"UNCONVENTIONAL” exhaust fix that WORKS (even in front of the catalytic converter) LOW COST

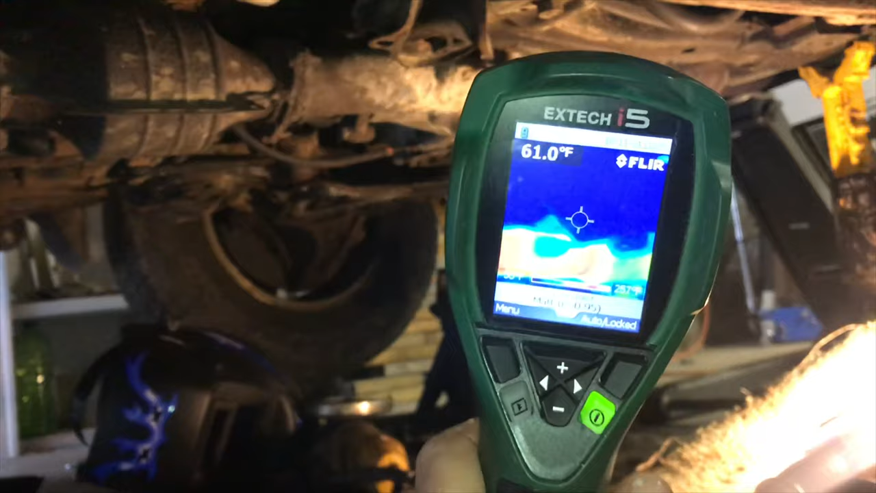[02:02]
On screen: spot 61.0°F
gets nowhere near that now if you put some black spray paint on there you won't even see it now